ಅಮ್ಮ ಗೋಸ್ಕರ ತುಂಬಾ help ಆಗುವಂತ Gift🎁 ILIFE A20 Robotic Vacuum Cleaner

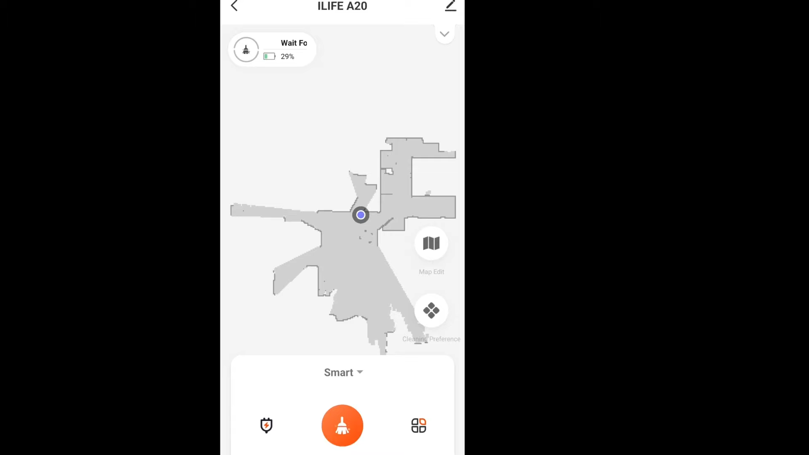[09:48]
ಅದಾದ ನಂತರ ನಿಮಗೆ ಇಲ್ಲಿ ಒಂದು 4 ಕ್ಲೀನಿಂಗ್ ಮೋಡ್ಸ್ ಇದೆ.
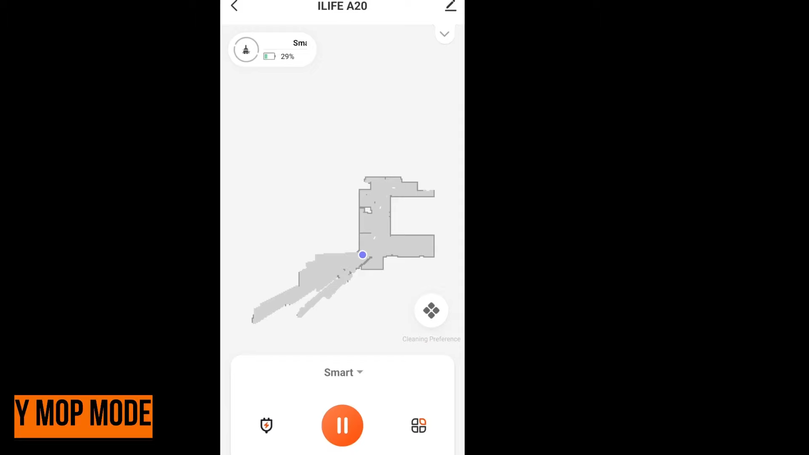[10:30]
ಸೊ ಅದು ಬಂದು ವೈ ಪ್ಯಾಟರ್ನಲ್ಲಿ ನಿಮಗೆ ಸ್ವೀಪ್ ಮಾಡುತ್ತೆ. ಆ್ಯಂಡ್ ಇವಾಗ ಇಲ್ಲಿ ನೋಡ್ಬೋದು.
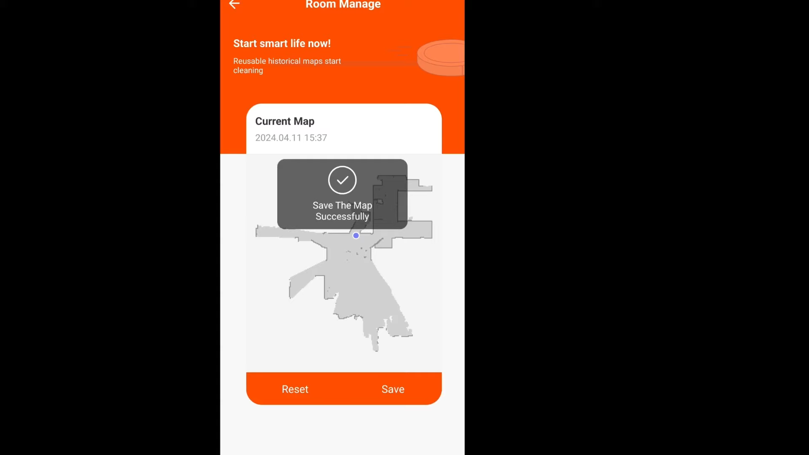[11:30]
ಸೊ ಆ ಸೇವ್ ಆಪ್ಷನಲ್ಲಿ ನೀವು ಕ್ಲಿಕ್ ಮಾಡಿದ್ರೆ ನಿಮ್ಮ ಮ್ಯಾಪ್ ಬಂದುಬಿಟ್ಟು ಸೇವ್ ಆಗಿಬಿಡುತ್ತೆ. ಹೀಗೆ ನೀವು ಒಂದು ಅಲ್ಲ ಎರಡಲ್ಲ 5 ಮ್ಯಾಪ್ನ ಸೇವ್ ಮಾಡ್ಕೋಬೋದು.
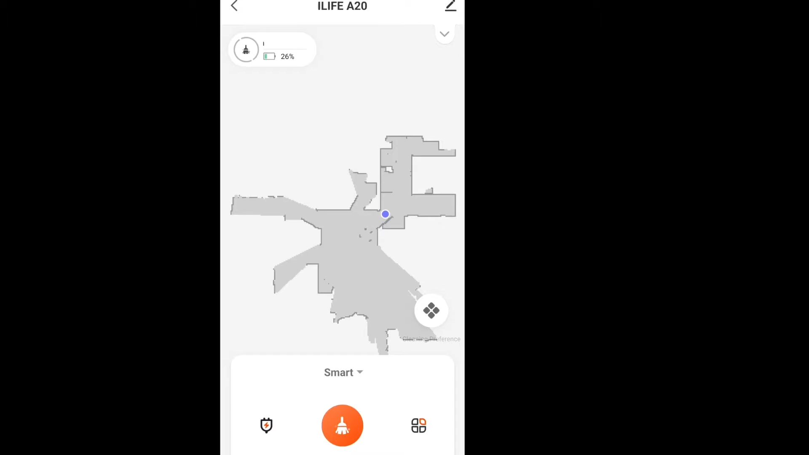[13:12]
ಹಾಗೂ ಅದರಲ್ಲಿರುವಂಥ ಲಿಡಾರ್ ಟೆಕ್ನಾಲಜಿಯಿಂದ ಪ್ರತಿಯೊಂದು ರೂಮ್ನ ಸೆಗ್ರಿಗೇಟ್ ಕೂಡ ಮಾಡಿ ಒಂದೊಂದು ಕಲರ್ ಆಪ್ಷನಿಂದ ಒಂದೊಂದು ರೂಮ್ನು ಲೈಕ್ ಸೆಗ್ರಿಗೇಟ್ ಮಾಡಿ ಫುಲ್ ಮ್ಯಾಪ್ ಮಾಡ್ಕೊಂಬಿಡುತ್ತೆ.